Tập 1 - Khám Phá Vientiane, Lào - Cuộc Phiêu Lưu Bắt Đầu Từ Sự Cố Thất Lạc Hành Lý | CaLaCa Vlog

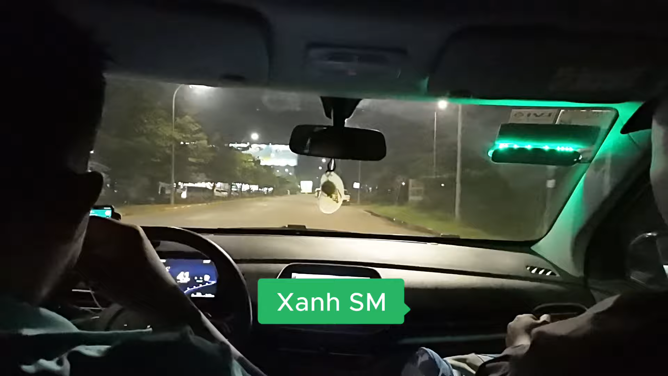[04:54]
Họ vẫn có hãng taxi xanh SM Chính vì vậy nếu mà mình đi Lào Mình sẽ thấy có